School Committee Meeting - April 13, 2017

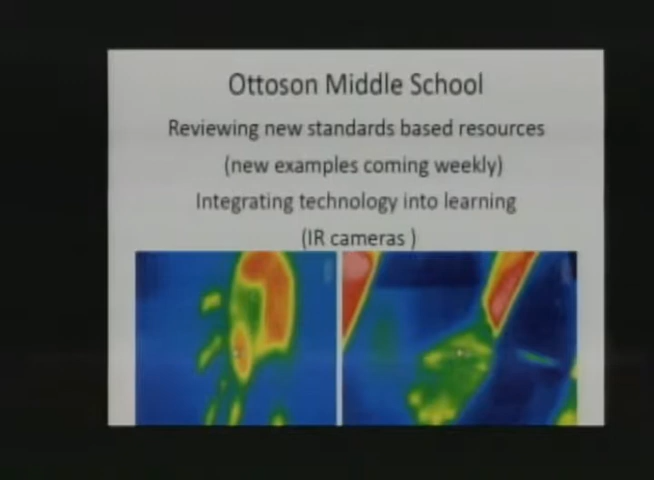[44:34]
you put a hand down on a table and you'll and then you photograph the table afterwards and you see where it was warmer where it wasn't the photo on the right is a hand underneath partly underneath a blanket so you can see probably up the arm you can see